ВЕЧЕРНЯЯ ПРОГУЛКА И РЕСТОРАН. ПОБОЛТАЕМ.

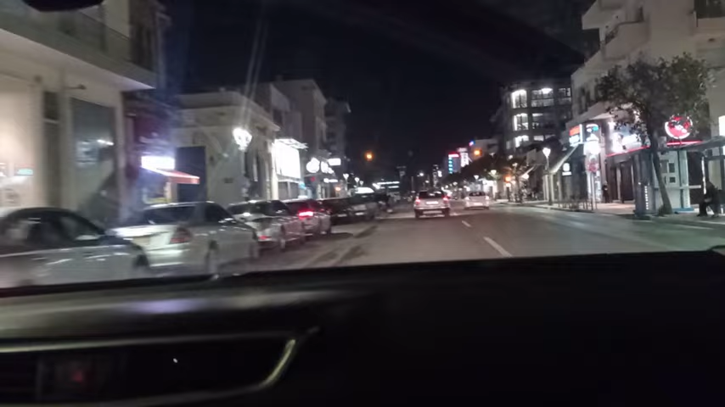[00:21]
Государственная служба, которая очищает мусорные эти самые. Мусорки есть, застилает новые мешки. Это там, где огонечки были.
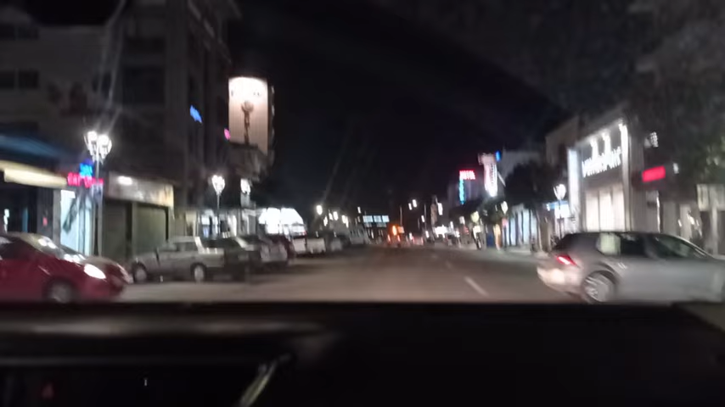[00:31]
И мы сейчас едем с Ваюсом гулять. Косты составили на день рождения. Сейчас он встретится с ребятами. А мы едем в соседнюю деревню. Опа! В соседнюю деревню с ним поужинать. Он, видишь, вот выехал. Поехали. Ваюс говорит, не хочу, говорит, пить. Спиртные напитки имеется в виду. Ну, катикан, да, яхнут, да, тушиксы, механайки.
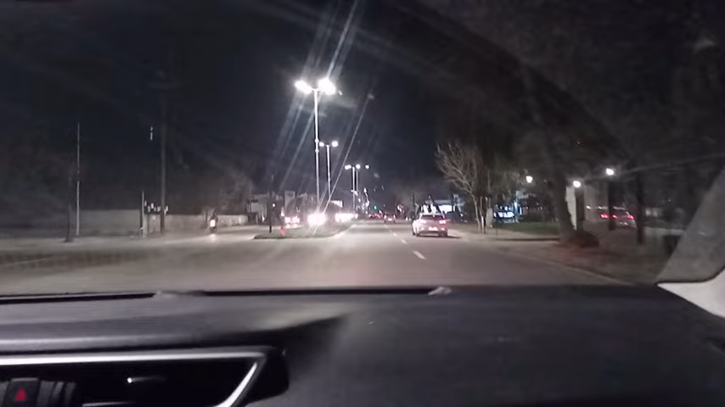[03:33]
Но не судьба ему было на такую найти, как я, его старшему брату. Ладно, девочки, мальчики, как приедем, я вам покажу, где мы будем ужинать. Здесь темно, сейчас из города выезжаем. Так, девочки, камера работает? Работает. А в то же бираж ты на деливере.
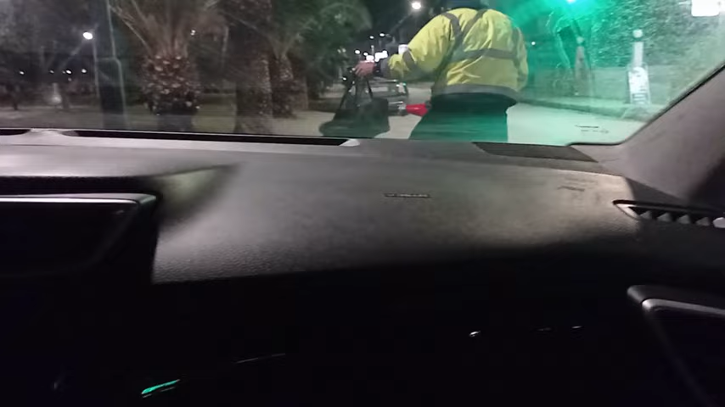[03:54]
Парень работает на мотоцикле. Этот развозит еду. Заказывают вот в этом магазине.
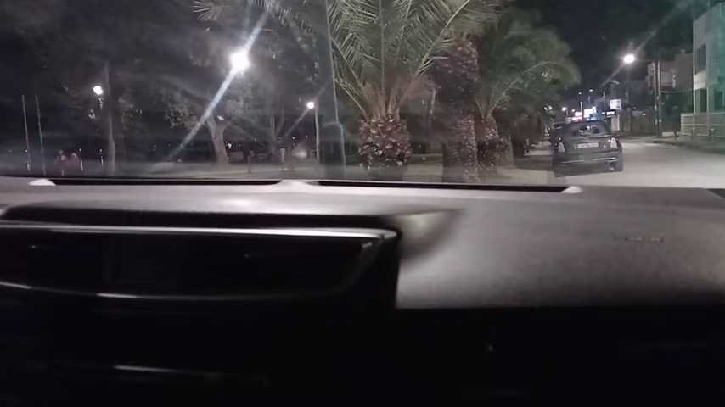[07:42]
Короче, девочки или длиннее, не знаю, у кого как, у кого короче, у кого длиннее. Полчаса мы прошлепались здесь правее. Паралия и прогулялись. Уф, Вайс говорит. Никто не работает, только бараки. И вот такие вот этот самый раздаточный пункт, где готовят и разносят. Вот. Ничего такого здесь нету.
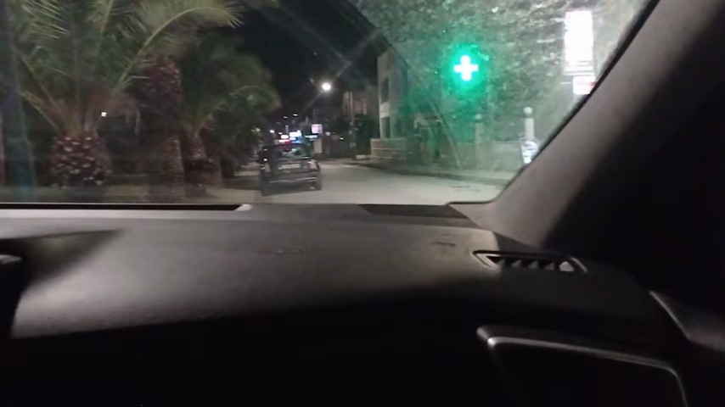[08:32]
И думаю, что только машин много едет встречных.
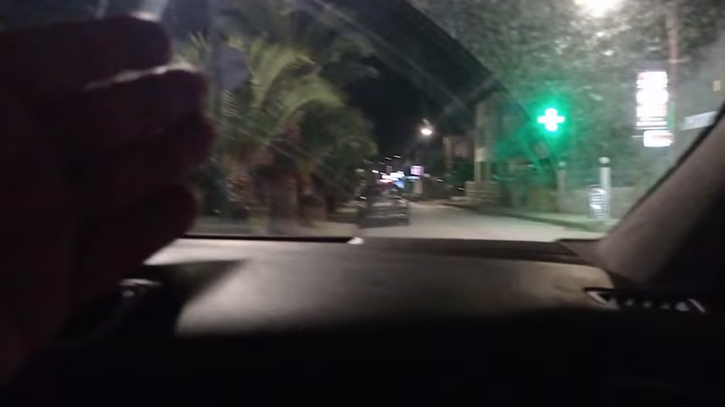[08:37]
Видимо, сюда приезжают, все здесь закрыто, и они волос едут все гулять, отдыхать.
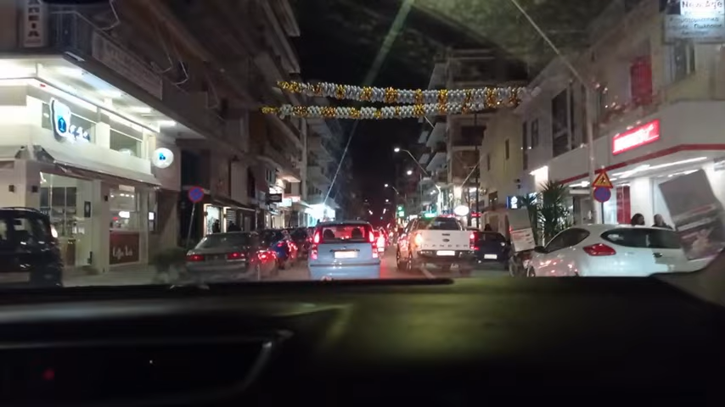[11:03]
И смотрите, вот это раньше ресторан, где мы кушали, развалины были. Когда я приехала сюда 17 лет назад, Волос, да, там было развалино, было все запущено. А сейчас там все облагородили, участок вокруг таверны облагородили. Ну, темно, показывать не было ничего вам там, что показывать. Вон пацаны тоже гуляют, мороженое кушают.
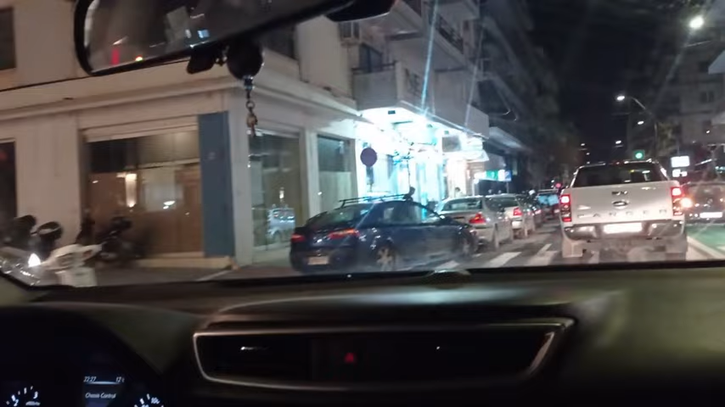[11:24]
И так красиво сделаны камни, каменный этот самый дом, вот этот сам, да, который сделали. Даже там куски мармара внутри, вот каменный вот этот, вот, там все сделали красиво.
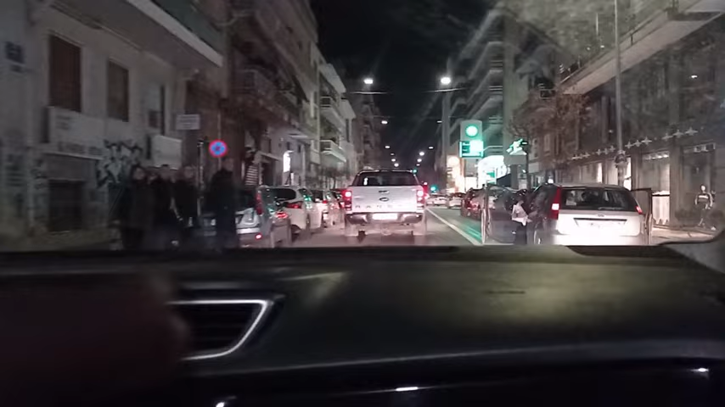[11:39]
Так отделано все, этот сам дом. Вот это развалину, это было все развалино. Представляете, это камень только там, чуть-чуть только было. И все это сделали. Вон, что, молодежь гуляет. Вся параллель, вся молодежь гуляет. Рейнджер, Форд большой.
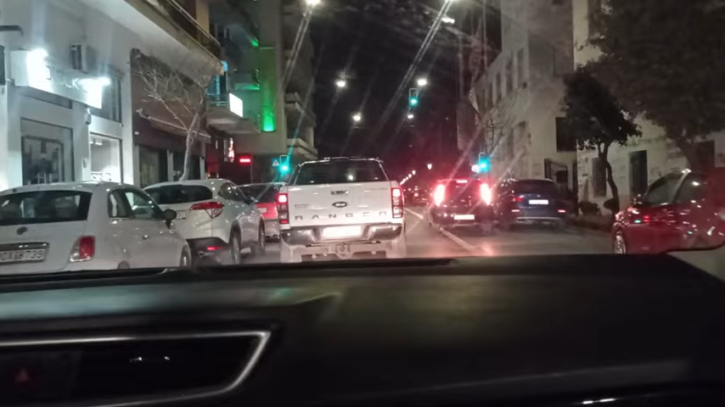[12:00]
И красиво сделали, кушать очень вкусно. Цены вот я вам покажу, да, вот эту вот вставлю, все, что мы кушали. В конце цены покажу.